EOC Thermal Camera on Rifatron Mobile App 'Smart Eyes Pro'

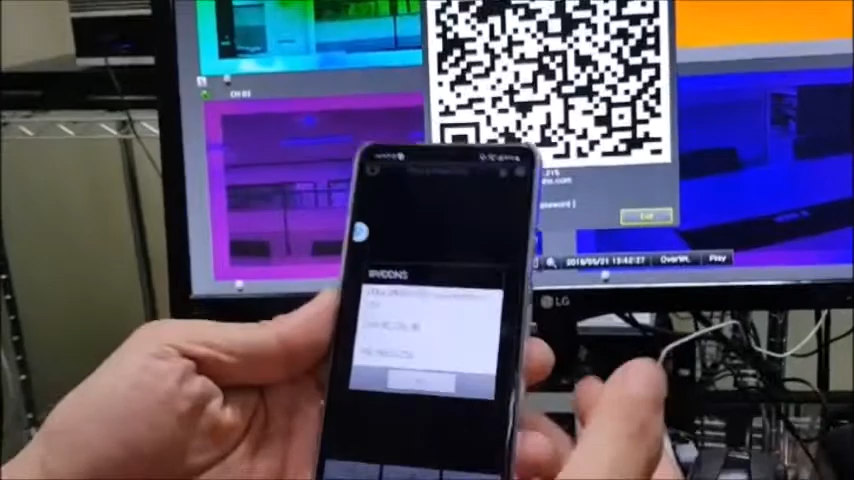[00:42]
and the mobile app recognized QR code select the right
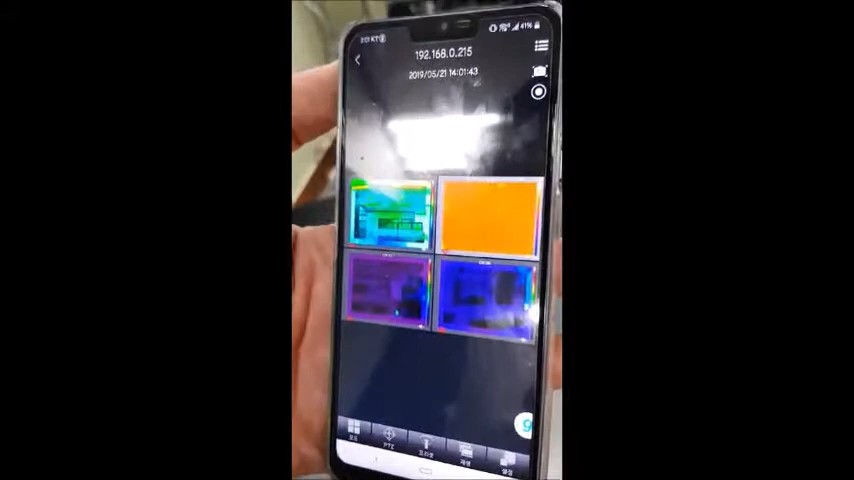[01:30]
and I'm going to shut down this mobile app like this and we're going to activate the sensor alarm of the channel 1 camera
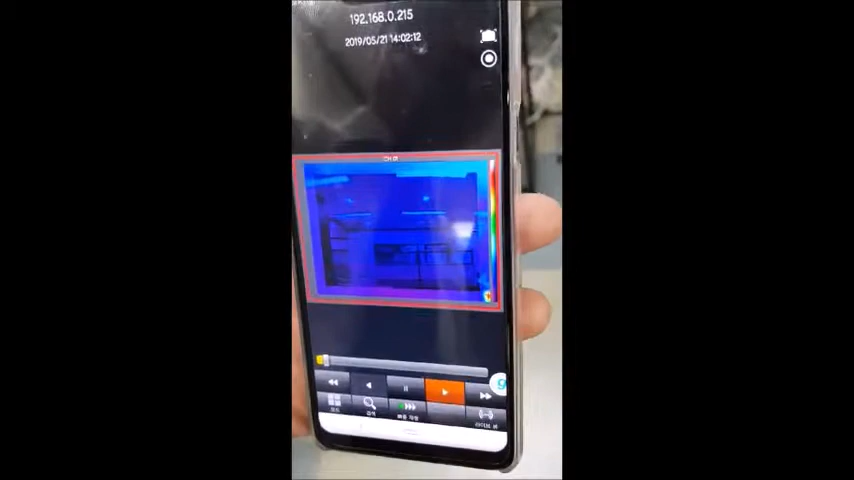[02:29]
and I can retrieve the video footage when the sensor is triggered When the sensor is triggered When the sensor is triggered Thank you.